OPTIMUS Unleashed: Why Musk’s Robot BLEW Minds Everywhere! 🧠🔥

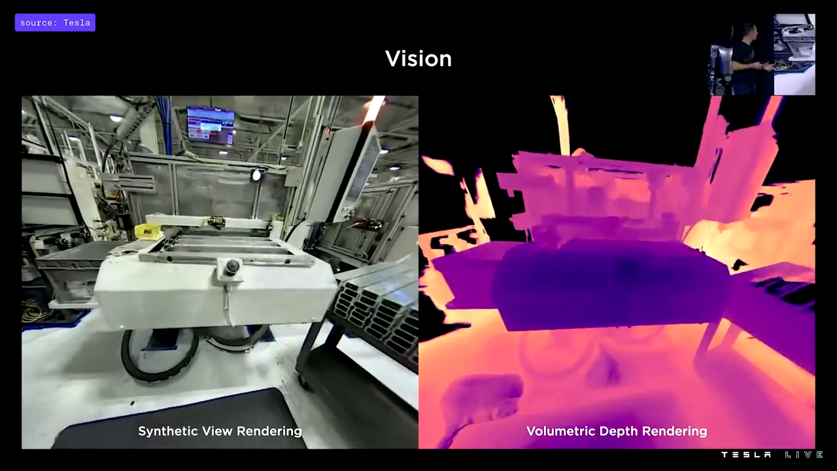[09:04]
great volumetric rendering of the bot's environments.
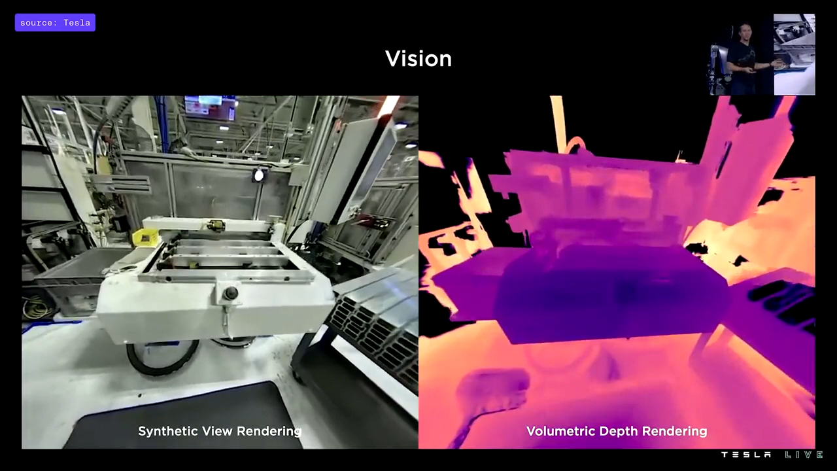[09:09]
For example, here, some machinery that the bot might have to interact with. So we've been training more neural networks to identify high-frequency features,
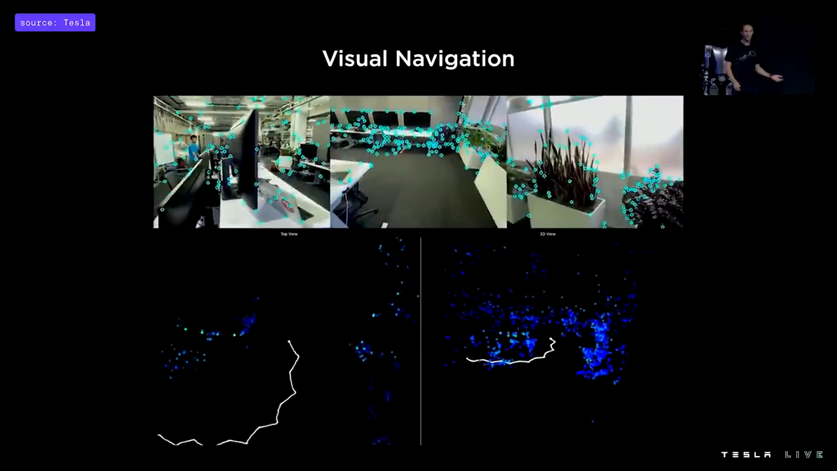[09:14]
key points within the bot's camera streams,